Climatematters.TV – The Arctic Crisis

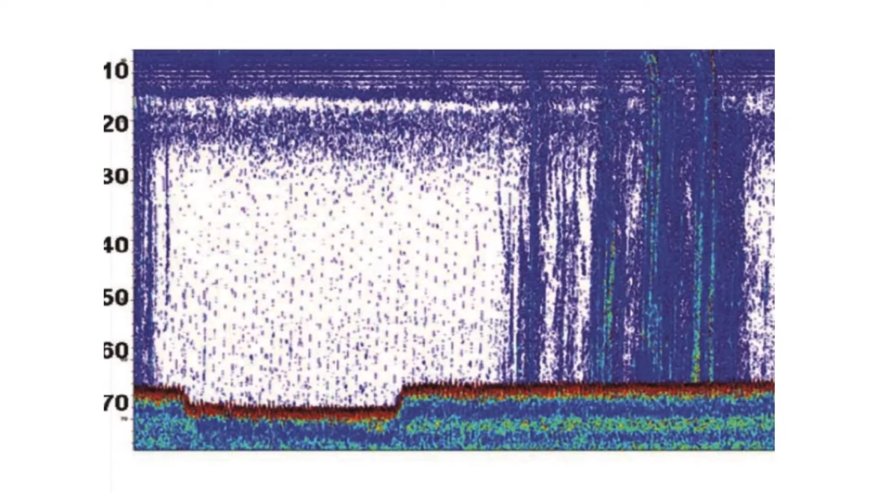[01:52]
And this is from a sideward-looking sonar under the water, looking at methane plumes coming from the East Siberian Arctic shelf.